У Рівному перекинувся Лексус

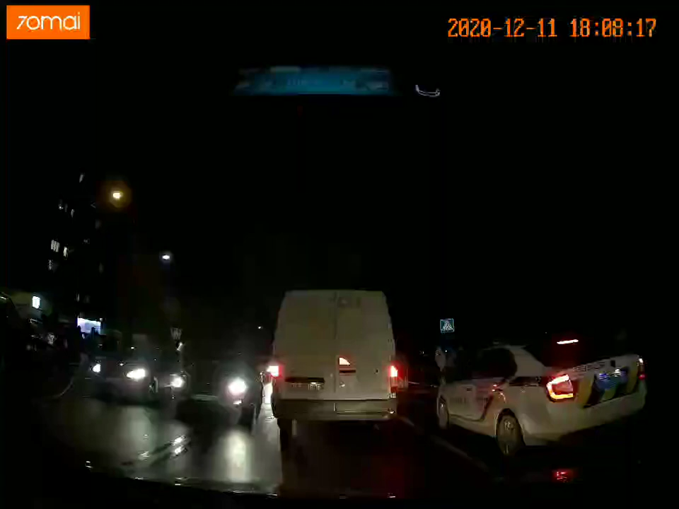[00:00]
О, то як треба їздити, Валєр? О, то як треба їздити? О, то це Лексус. То він перевернувся. Я кажу, як треба їздити, щоб заїхати в дерево, Валєр? Вже все, по Лексусу. Лексус конкретний. Дебіли. Це капець. Наші мови немає.
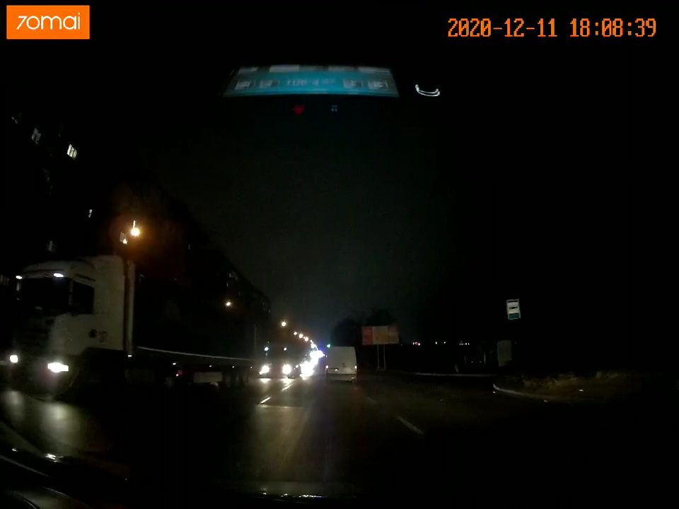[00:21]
Я їжджу, стільки цифро їздить, що то страшно. Сьогодні в гараж їду, Юра їде спереді, Як приїхав на метрів, хто від мене? Я в гараж повертаю. Це рятувальники. Тобто ще сидить в кабілі, не можуть доставити. Можуть, не може не вийшов. Я вкручив поворот метрів за двісті в гараж заїжджати в цей дядьковичі. І вже тако змістився до ось. О, я їду. Воно ззаді вилітає.